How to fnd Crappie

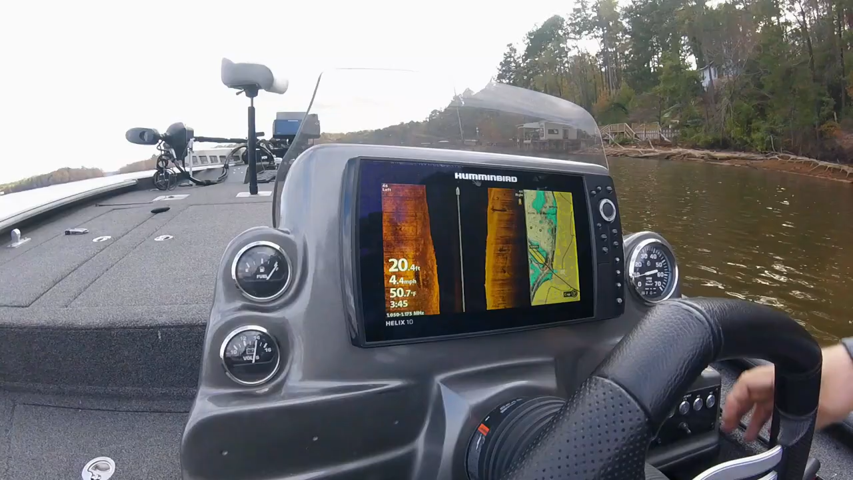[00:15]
On screen: depth 20.4 ft, water 50.7°F, speed 4.4 mph
Now that looks pretty promising right there.
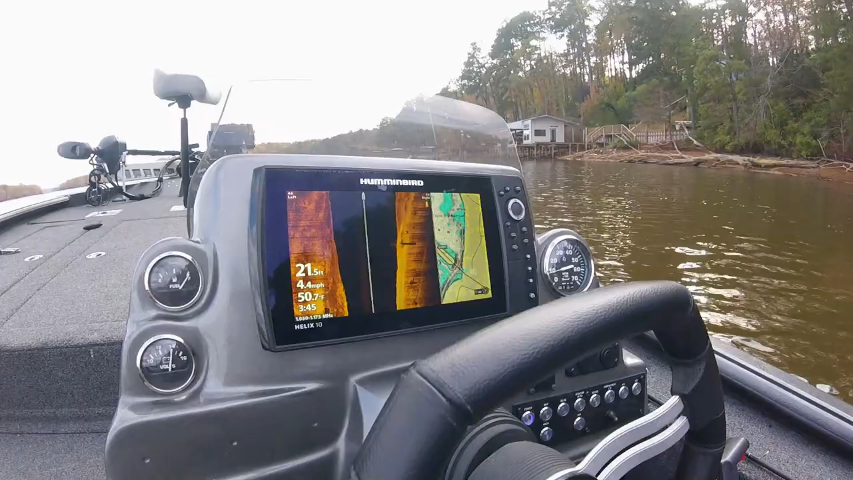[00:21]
On screen: depth 21.5 ft, water 50.7°F, speed 4.4 mph
Doing a little scouting, little looking, little scanning. Just like you would if you're going to a new lake. Let's see what happens.
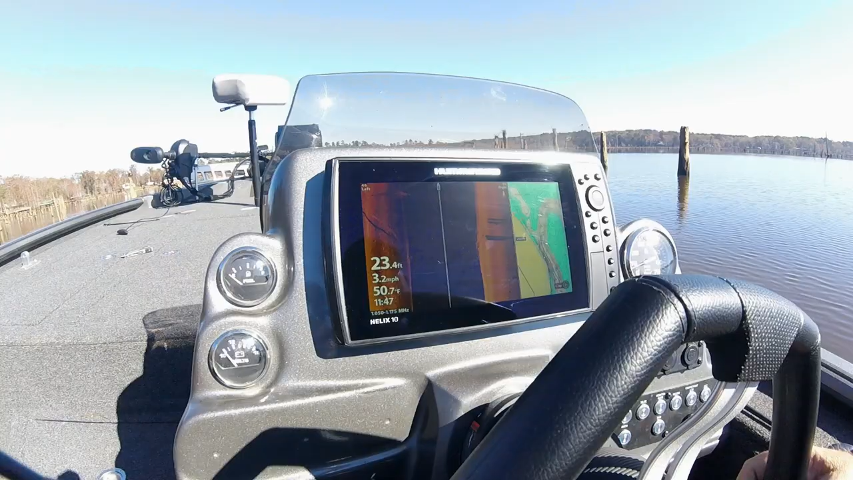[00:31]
On screen: depth 23.4 ft, water 50.7°F, speed 3.2 mph
That's what I'm looking for, stuff like that, closer to the bottom. Ooh, look at there. There's something. We're gonna mark that.